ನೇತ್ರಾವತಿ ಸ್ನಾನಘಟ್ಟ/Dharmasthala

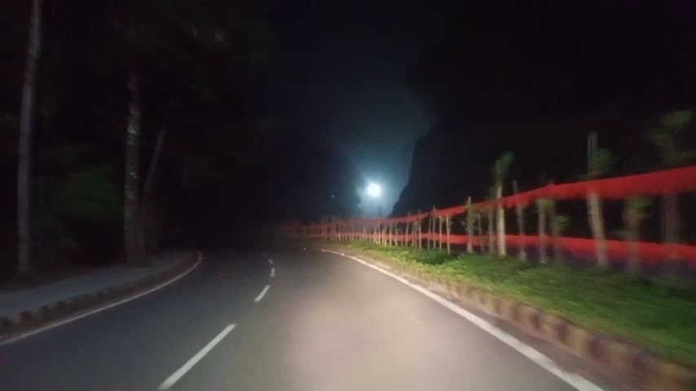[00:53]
ಹಾಗೆ ಬೆಳಗಿನ ಜಾವ 4:30, ಮುಂಜಿನ ಹನಿ ಕೂಡ ಇದೆ, ಎಲ್ಲ ಲೈಟಿಂಗ್ಸ್ ಹಾಕಿದ್ದಾರೆ, ನೀವು ನೋಡ್ತಾ ಇದ್ದೀರ ದೃಶ್ಯದಲ್ಲಿ. ಸ್ನೇಹಿತರೆ, ಹಾಗೆ ಸ್ನಾನವನ್ನು ಮುಗಿಸ್ಕೊಂಡು ನಾವು ನೇರವಾಗಿ ಮಂಜುನಾಥ ಸ್ವಾಮಿಯ ದರ್ಶನಕ್ಕೆ ತೆರಳುತ್ತದವೆ. ಹಾಗೆ ಫಾಲೋ ಮಾಡಿ.